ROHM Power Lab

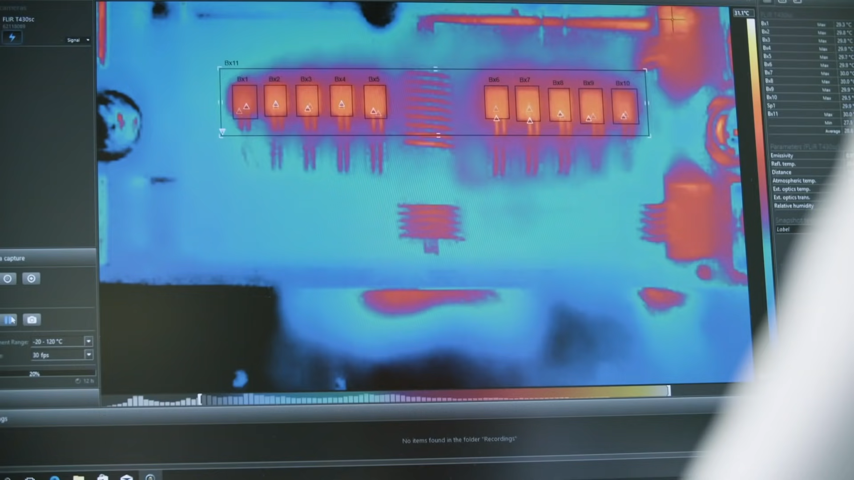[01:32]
Another one is the test bench where we test the thermal characteristics of
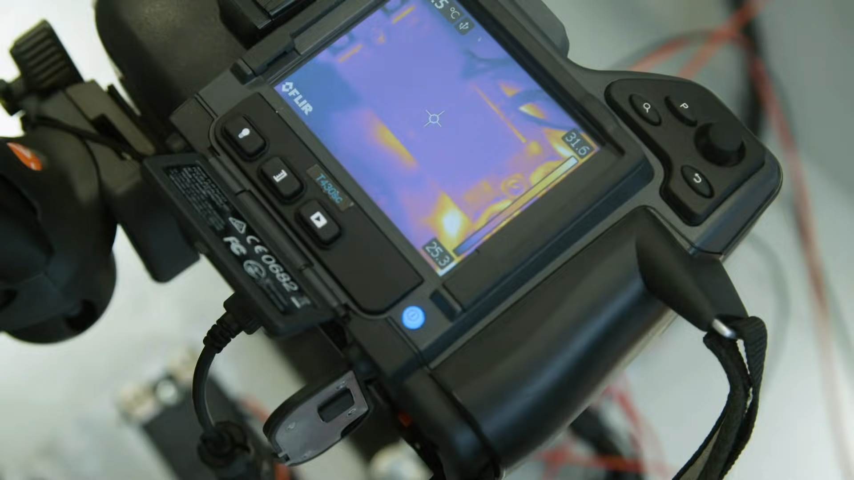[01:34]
the power devices but also of the PCBs or the entire system.